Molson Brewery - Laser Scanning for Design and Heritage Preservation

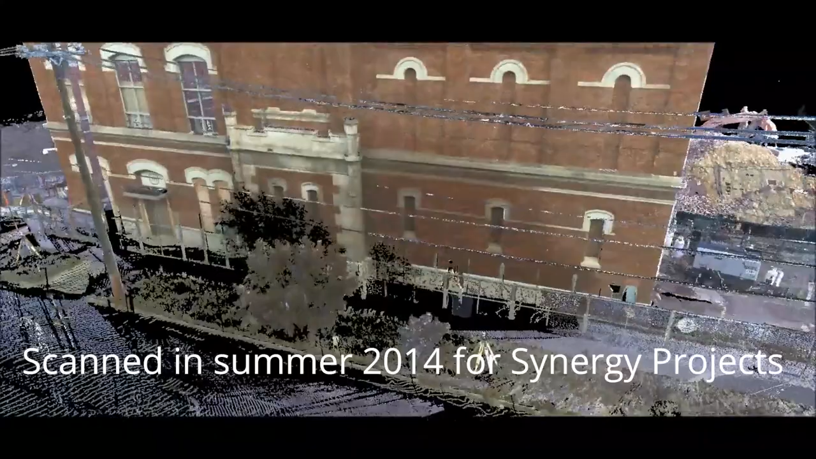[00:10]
Challenger scanned the Molson Brewery building in summer 2014 for Synergy projects as part of the revitalized Edmonton Brewery district.
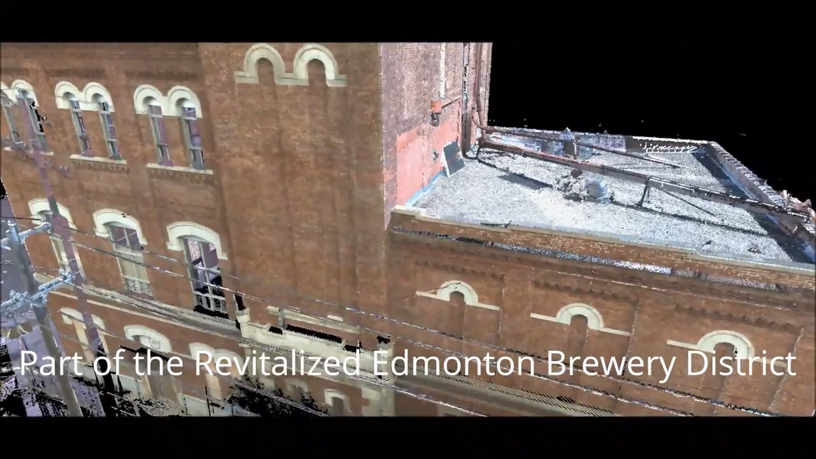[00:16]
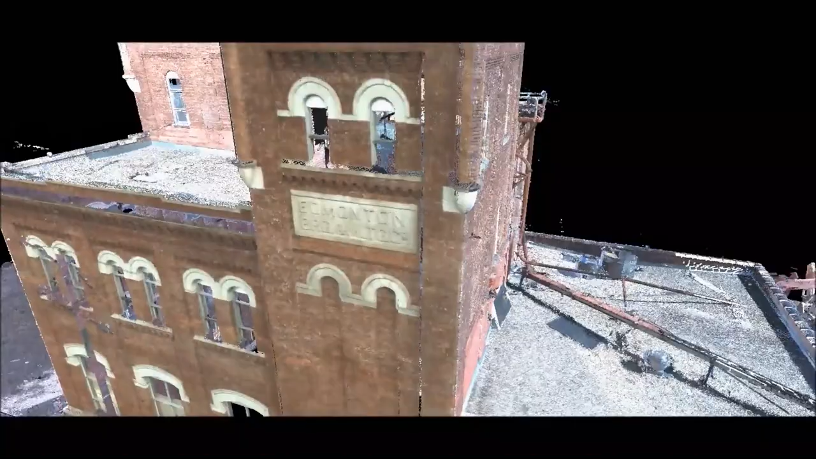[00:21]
The purpose was to provide a full Revit model of the interior and exterior.
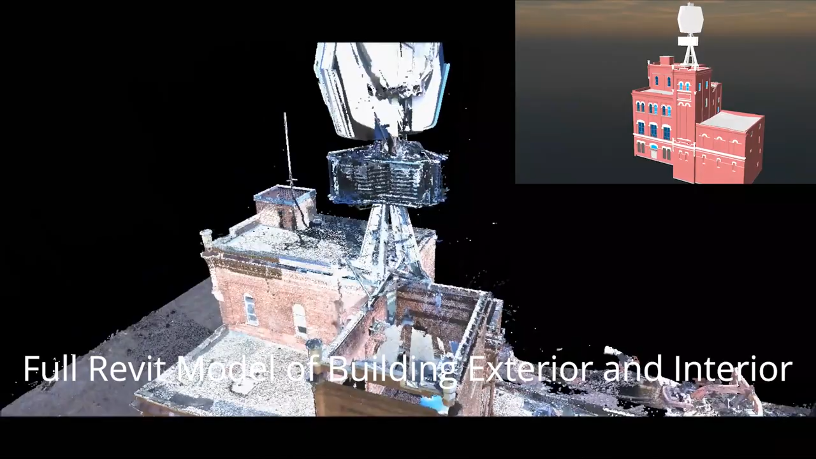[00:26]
An added bonus was photo and point cloud captures of this historic building for preservation purposes.
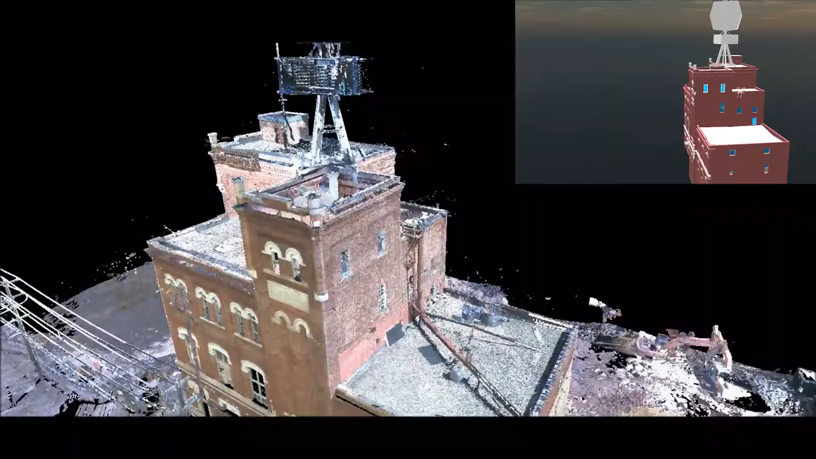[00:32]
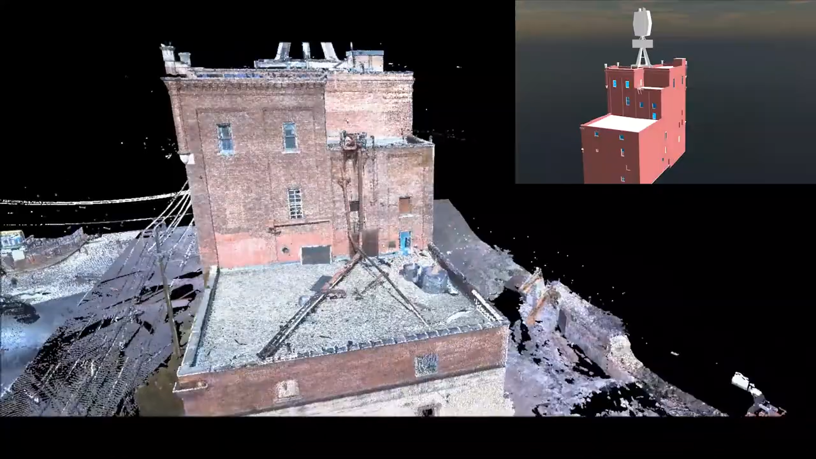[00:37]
The project required sub-centimeter accuracy and approximately
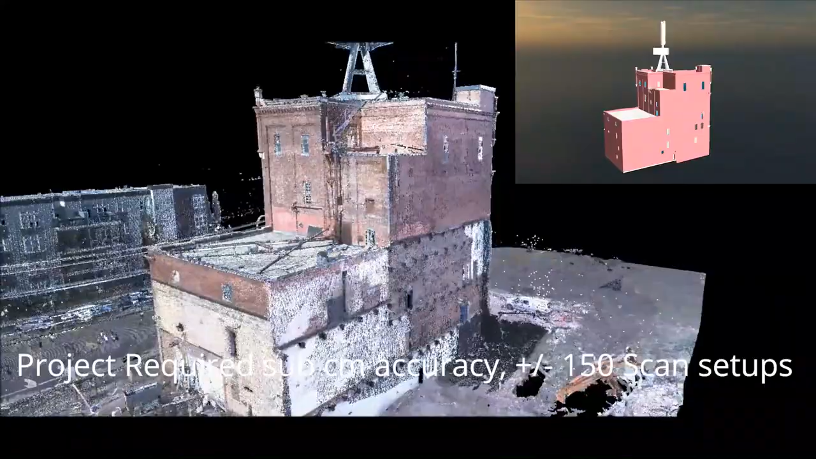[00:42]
150 scan setups to capture the interior and exterior of the brewery.
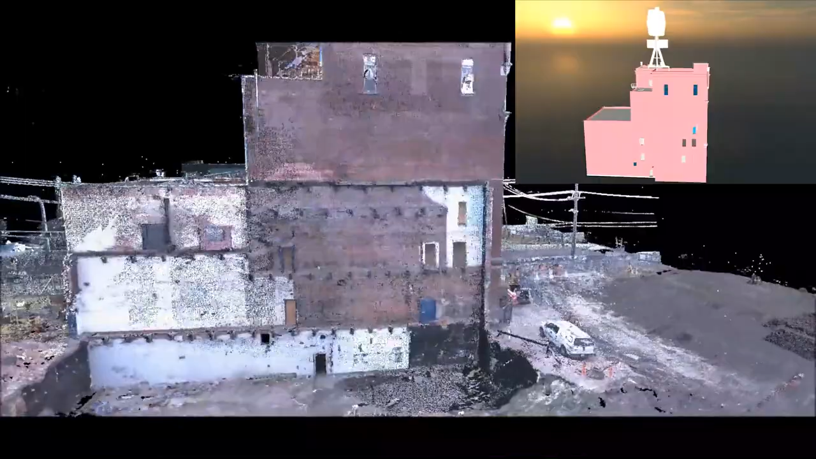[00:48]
The building originally constructed in 1913 and closed in
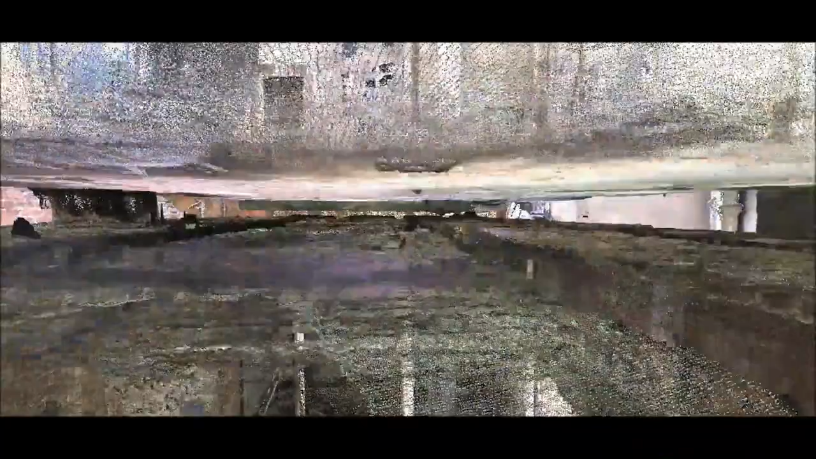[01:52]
interior graffiti was captured forever for historical preservation.